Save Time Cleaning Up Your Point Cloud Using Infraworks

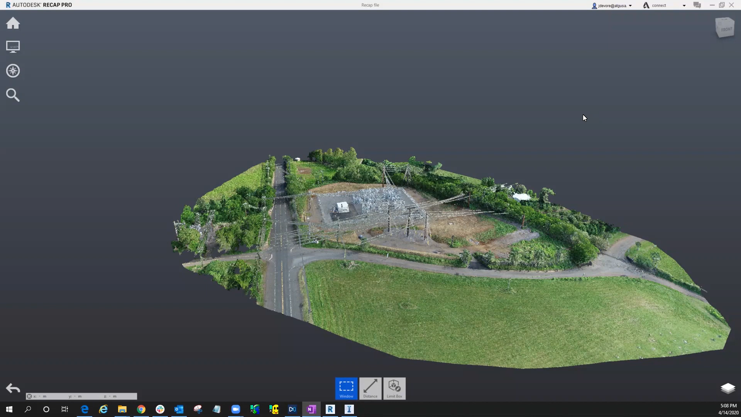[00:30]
I've shown this tip to a handful of our customers already, and this is save them hours of work, if not a full day worth of cleanup. So let me go and show you the point cloud here. So we can see we have a lot of data, but we want to get this down to bare earth.
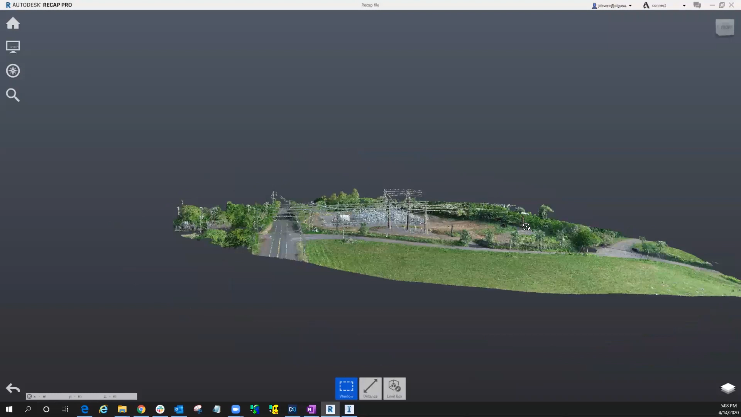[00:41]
So we want to clean out the power poles, the power lines, vegetation, vehicles, and so forth.
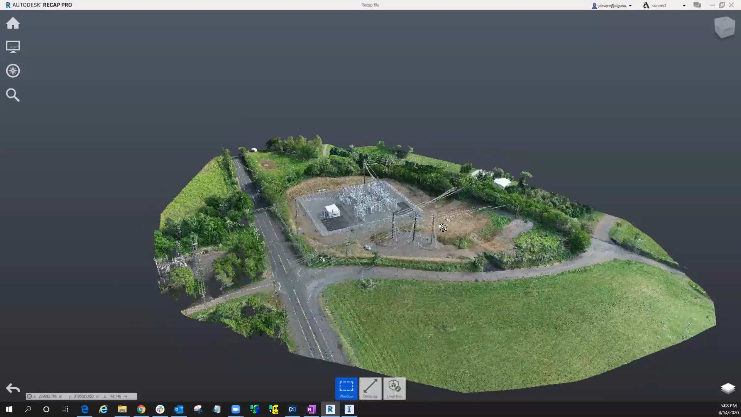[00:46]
So let me show you traditionally how we could get rid of this utilizing recap tools.
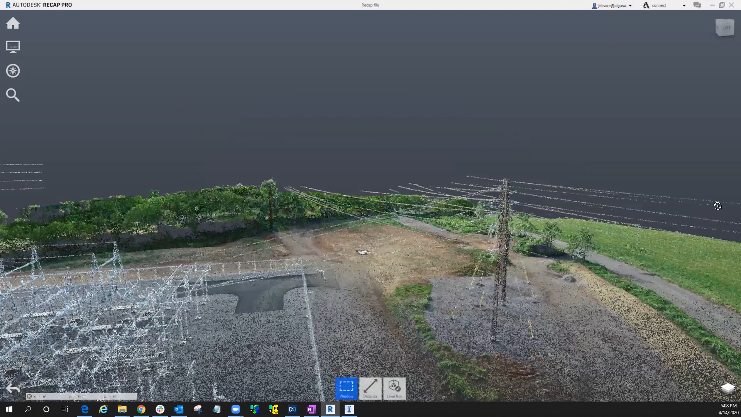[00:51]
I'm going to go ahead and highlight some of this point cloud information.
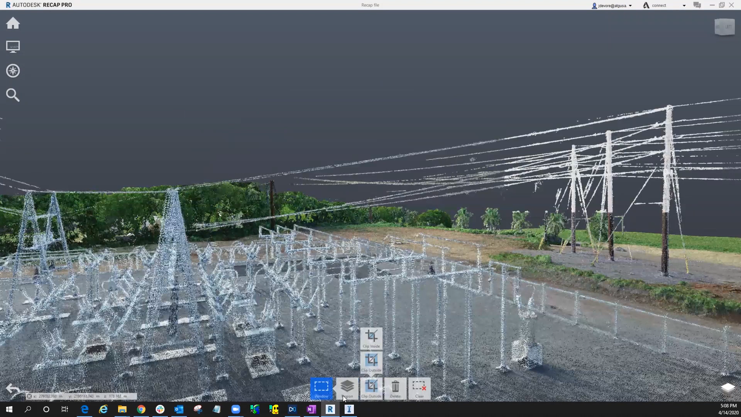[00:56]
Instead of deleting it, I'm just going to move it to this to be deleted region.
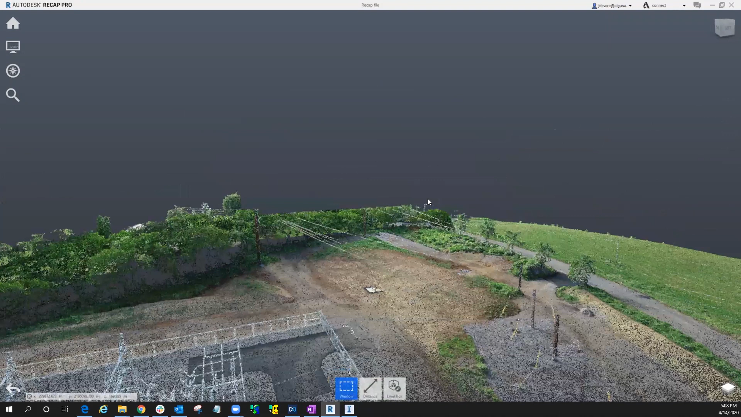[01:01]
And we'll go and start cleaning it up this way.
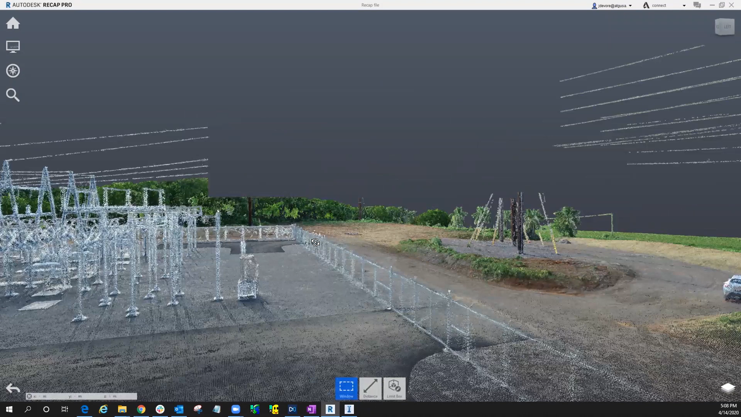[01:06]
So you can see I'm removing some of the information from the point cloud to be able to do that, and so forth.
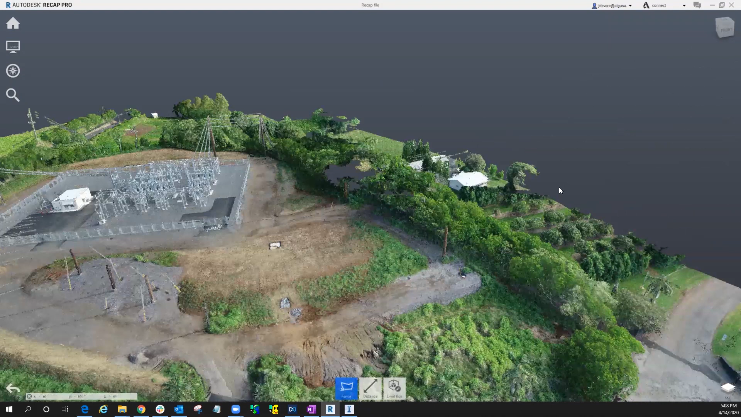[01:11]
So as you can imagine, this is going to take several hours for me to be able to clean out all the vehicles, all the power poles, and so forth to be able to do that.
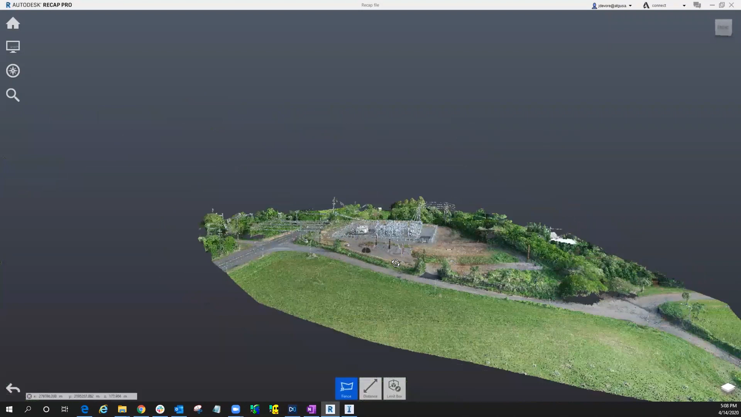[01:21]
Now if we use Infoworks, I'm going to show you how to do that to be able to save you some time. So I went ahead and created a new model,
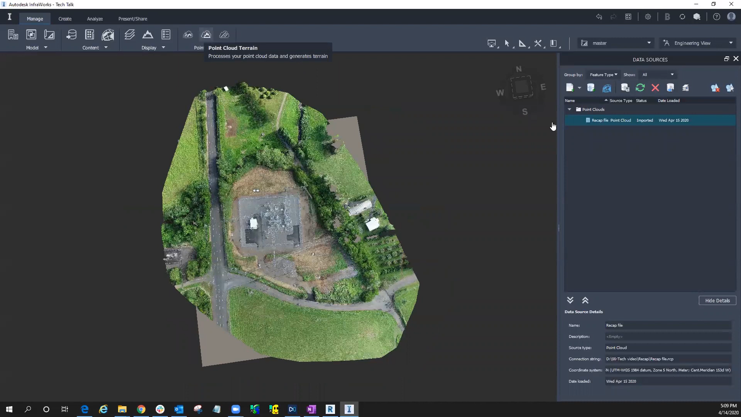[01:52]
And on the on these processing rules, it really what it's going to go through is it's doing feature classification. So it's looking for vegetation, it's looking for power poles, it's looking for people, vehicles, and be able to move those to different layers, so to speak. So we'll go ahead and process this.
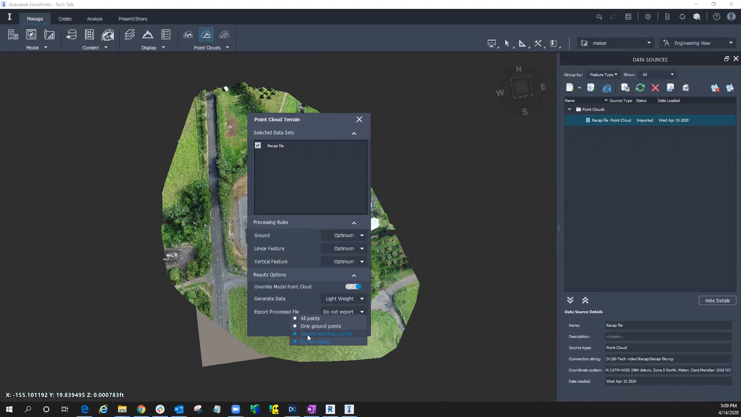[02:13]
I want the ground and linear points only. I'm going to go and save that here.
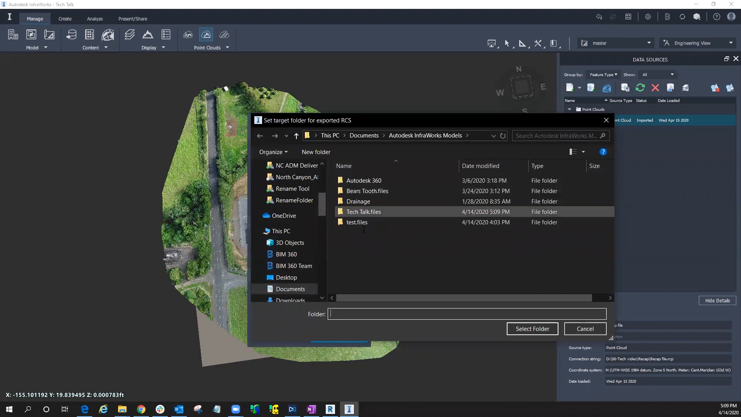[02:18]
We'll put it in our Tech Talk and start the processing. Okay, now that it's done processing, let's go and take a look at it.
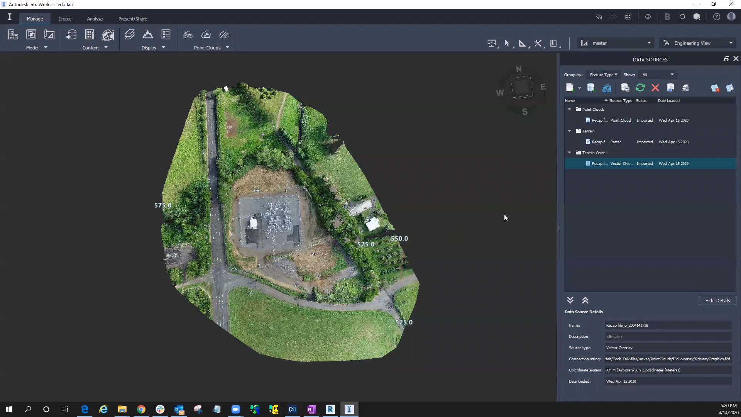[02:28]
I'm going to go and switch over to the model and turn off the point cloud.
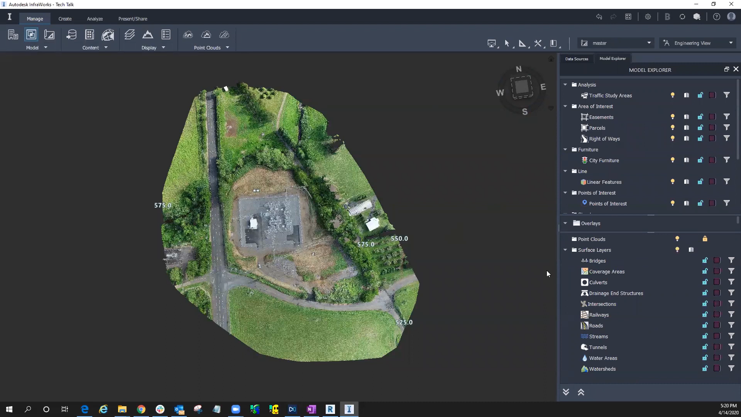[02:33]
There it goes. Okay, so we see that it cleaned quite a bit of it up.
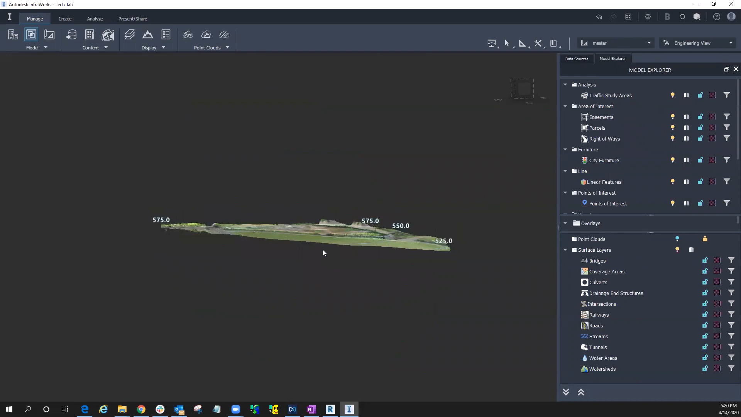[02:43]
There's still a few things, but let's go and bring that into back into recap.
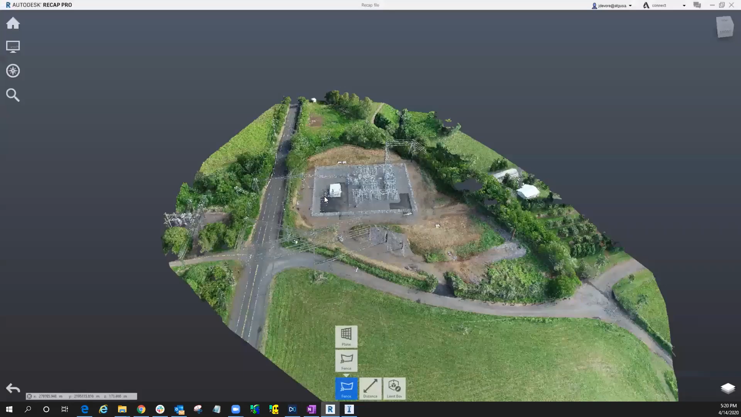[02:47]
So I'm going to create a new project.
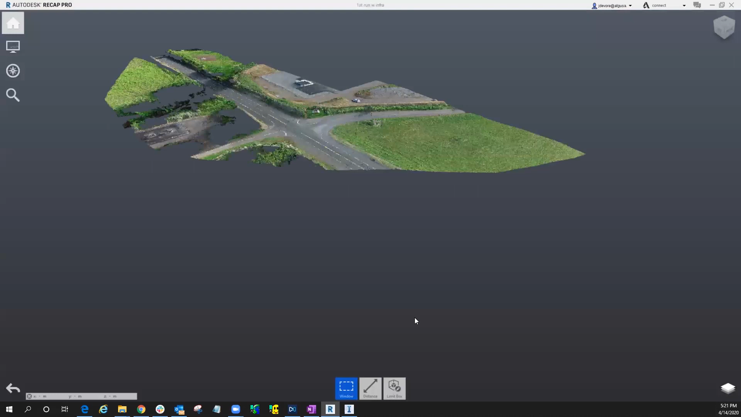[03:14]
And you can see how much it cleaned up already. So now we can go through this process a couple more times, deleting out different points and keep running it through Infoworks.
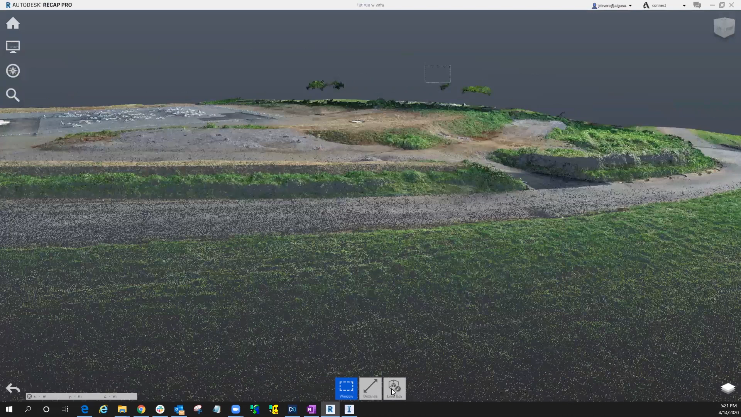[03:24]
So we get to basically a surface that we're happy with and be able to do that.